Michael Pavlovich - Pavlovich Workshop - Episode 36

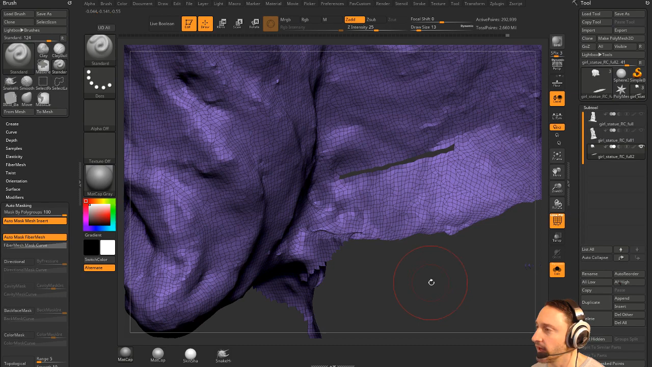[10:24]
so if you do select rectangle, it won't do that,
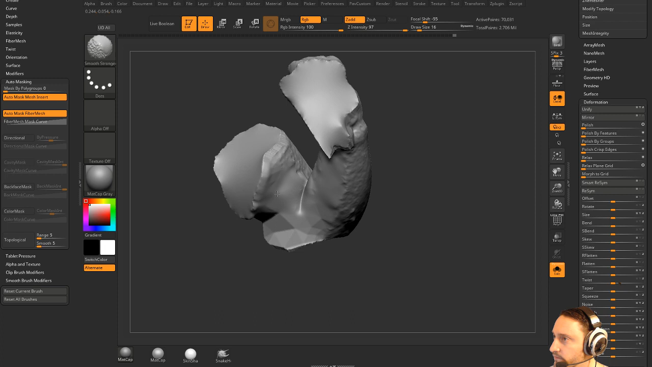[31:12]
There we go. Now this arm, yeah, it's got a little bit of garbage stuff here, so you can use visibility.